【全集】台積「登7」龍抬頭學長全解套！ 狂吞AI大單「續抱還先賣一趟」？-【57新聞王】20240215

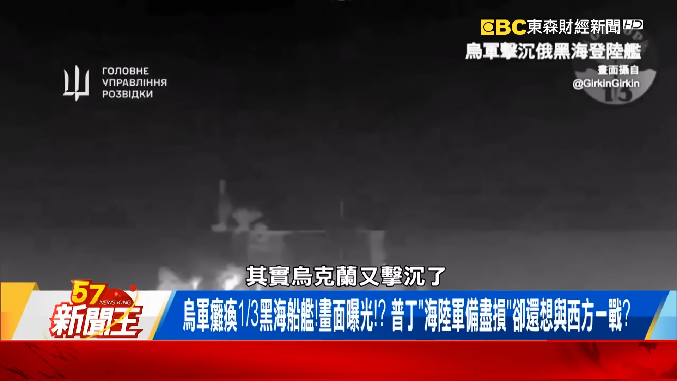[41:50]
擊沉了俄羅斯黑海艦隊的登陸艦警方俄羅斯宣告我們也有發動反擊擊落6架無人機但是烏克蘭這次不是靠無人機去這個集成登陸艦而是靠國造的武裝無人艇而且他多次在黑海艦隊的這個戰事當中建工我想問孝偉哥這個無人
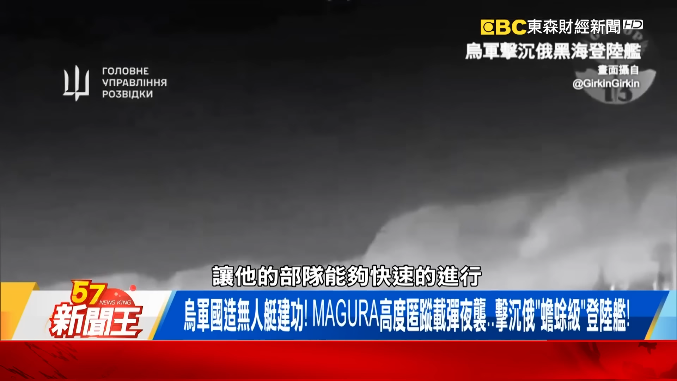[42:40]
域之後讓他的部隊能夠快速地進行這樣一個搶灘這次這個行動是在夜間而且烏克蘭他這次可以說是非常靈活地運用了無人機加上無人艇為什麼我們會說無人機跟無人艇它最主要就是要能夠飽